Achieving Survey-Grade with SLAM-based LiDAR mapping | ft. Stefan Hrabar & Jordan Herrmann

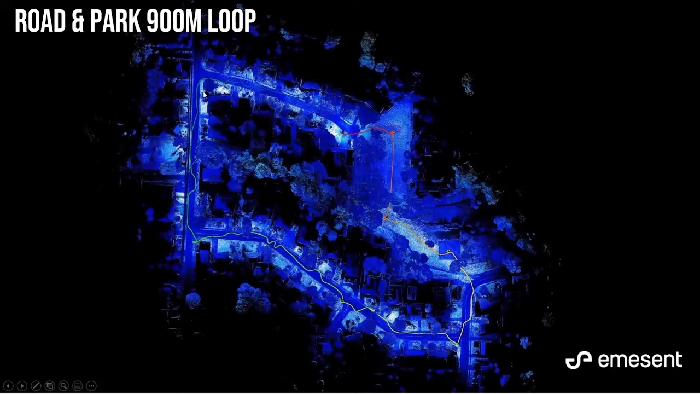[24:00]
So you can see my walking path on screen here and it curves around and zigzags around places. The checks were more elevation checks rather than an xy check, simply because of targets. There was 81 checkpoints, all captured just with a 15 second observation time and they were also captured three months after the actual scanning was done.
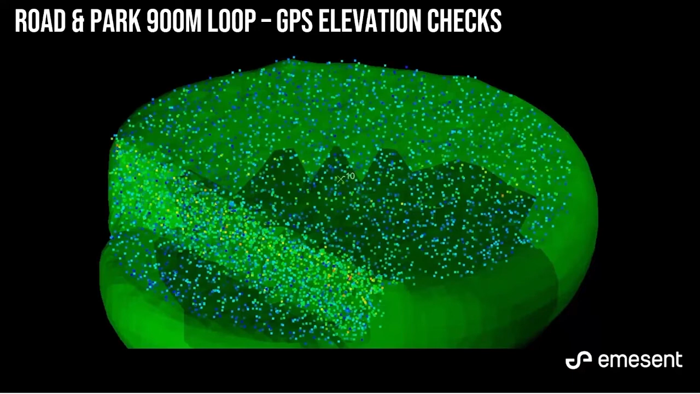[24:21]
The overall loop, you're looking at around that plus or minus 20 mm mark, again with GPS sort of floating around the place, three months between, I was quite impressed with that.
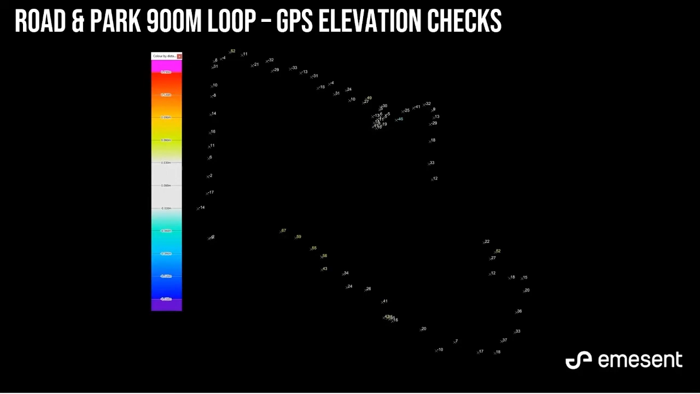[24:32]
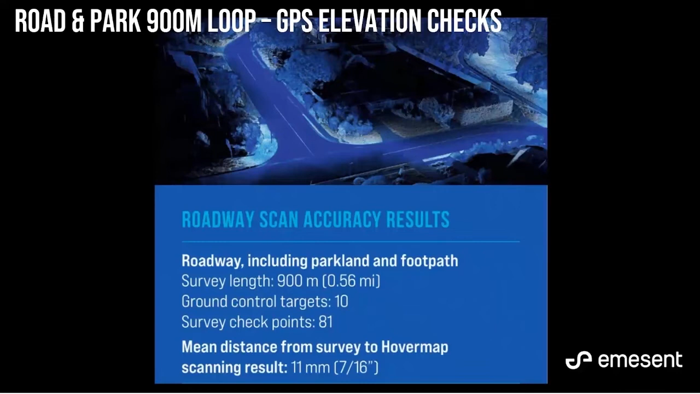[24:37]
Summing it up, 10 control points, 81 checkpoints, mean distance between the two was 11 millimeters. Now SLAM really requires features.
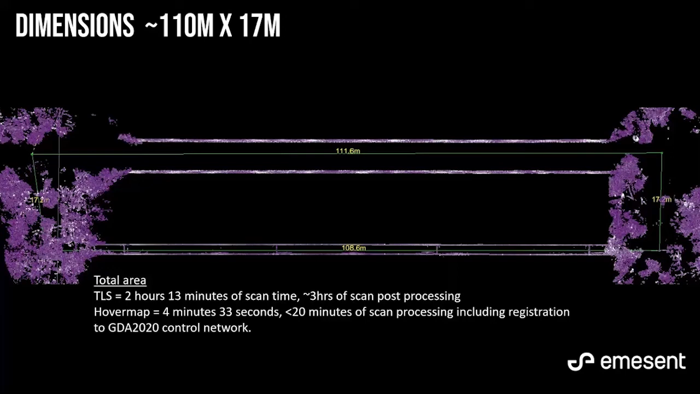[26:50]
So summing it up, 120 meter lengths or 110 meter lengths and two hours yeah about two hours 15 minutes of scan time with the TLS and quite a lot of processing time to tightly register that. The hover map was less than five minutes of scanning time and the automated GCP process took less than 20 minutes including all that registration to a GDA 2020 control network.
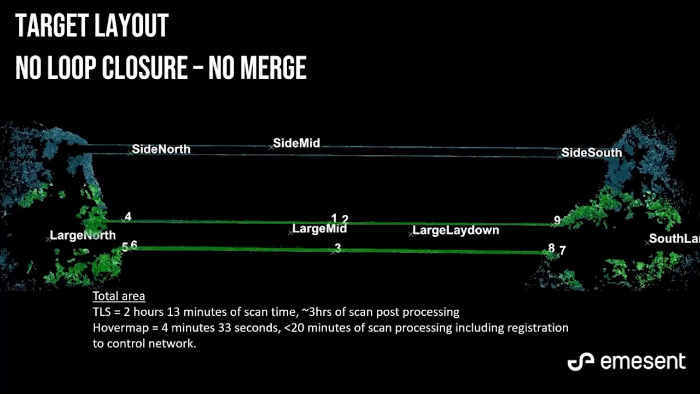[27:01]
So the two hover map scans you can see here. There's no closure between them. They're two individual scans. This is a show of the little TLS and the GCPs used.
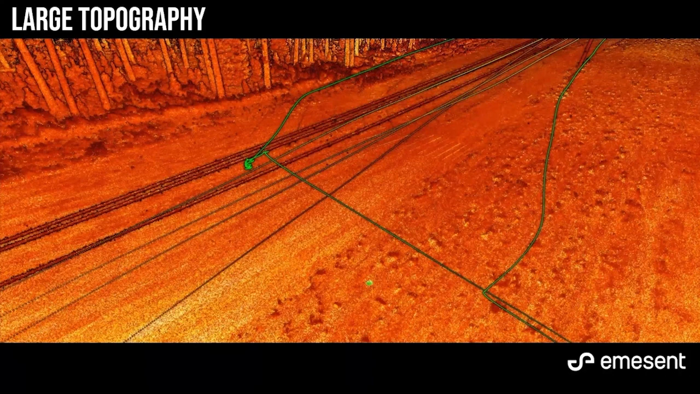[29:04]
So here you can see a GCP highlighted green beneath this flight. Big long structures so this was a flat jetty structure that
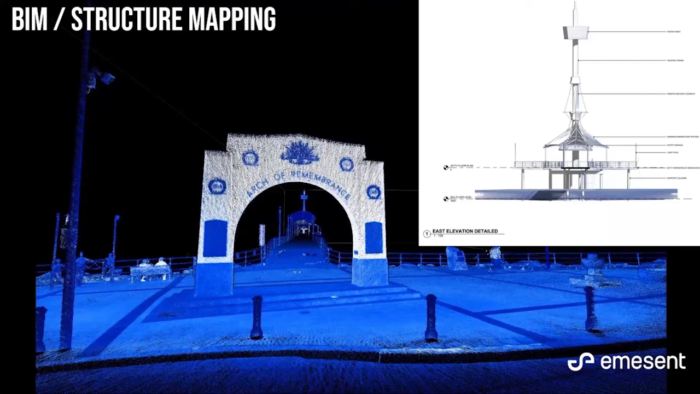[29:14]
produced for BIM mapping I guess or structure mapping. Roads and transport areas so being able to overlay GCPs and have instantly corrected or rectified data without jumping through additional software hurdles is a huge saviour. As well as if it's a longer term project permanently mounting control so you can scan daily basically blindfolded and the data just fits.
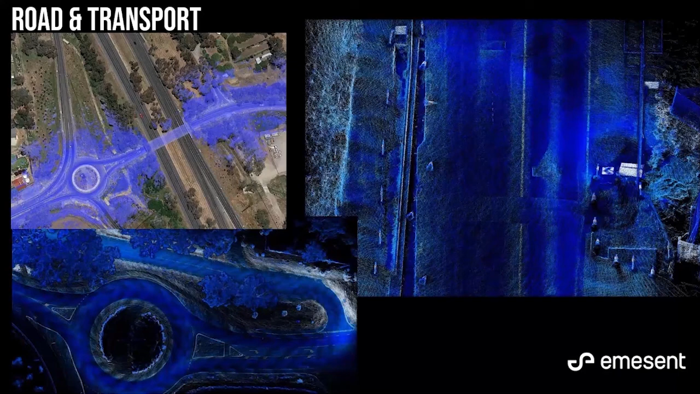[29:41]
So constructions a small scale construction this is multi-storey but really a small area that was scanned it can help tie things in to be you know millimeter precision.
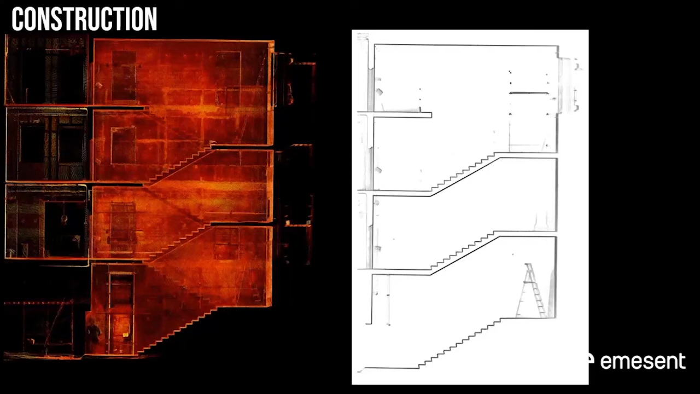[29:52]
As well as larger construction areas of course you're going to have a bigger quantity of drift over these big large areas.
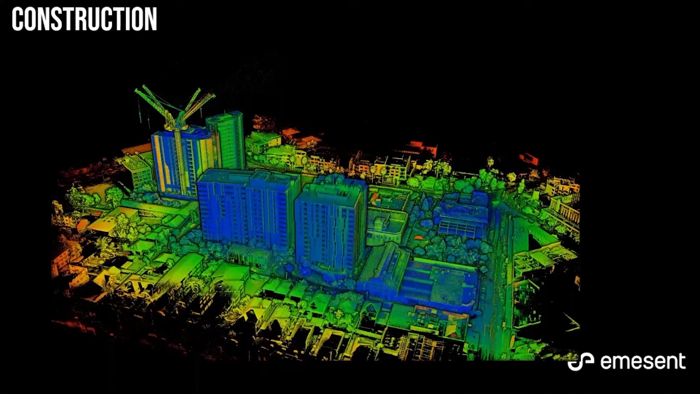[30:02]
Stockpile volumetrics you know scanning inside of structures is a an interesting one and we are seeing an uptake of autonomous flights in stockpile areas to get different vantage points and remove people from having to traverse over them. Having targets observable from a distance means that anybody can go in there and scan and get a point cloud that is fitted to a known control network so all your volumes are just printed out to the same base every time or same bin as such.
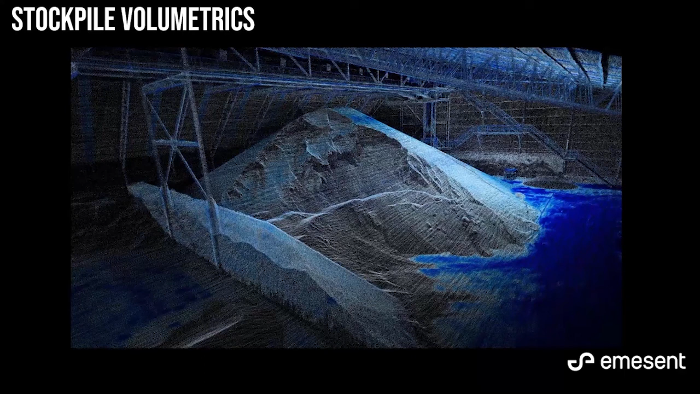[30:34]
And of course stockpiles in an open air environment now predominantly we're seeing a lot of photogrammetry in these places however for inclement weather or running volumes at odd hours or times of day being able to put the same hover map sensor on the bottom of your car and drive around really quickly to pick up a point cloud that is accurate and repeatable to to control it's permanently mounted really
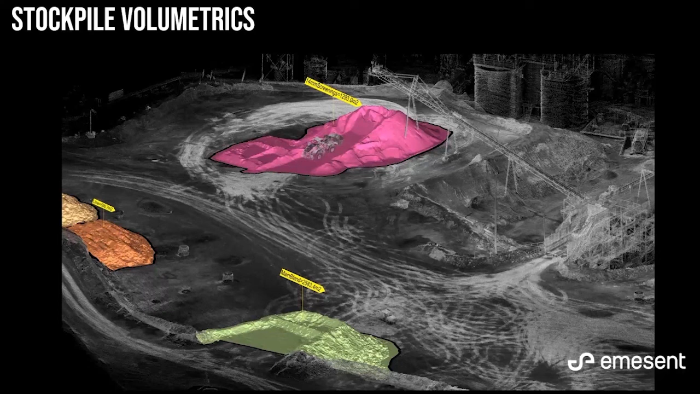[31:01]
simplifies that that offering so and it just adds versatility to the same device. And I guess that the biggest impact of GCPs in the mining environment are really those long underground drives.